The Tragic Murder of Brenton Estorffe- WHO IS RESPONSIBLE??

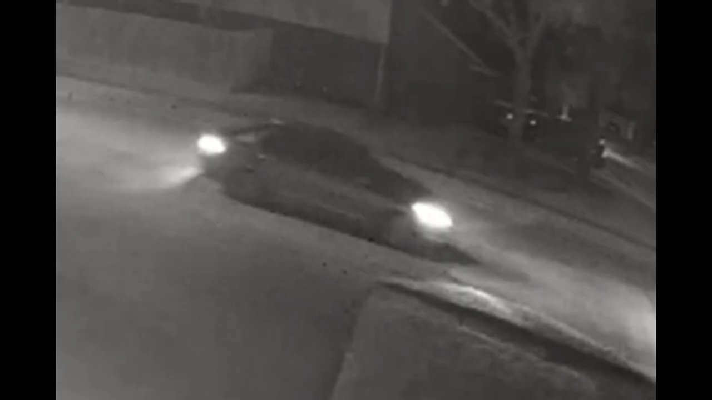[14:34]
So they've released a video of what they believe is the suspect's car speeding away from the scene. It's described as a light-colored four-door sedan with what looks like a sunroof. They've also released descriptions of what they believe these men looked like.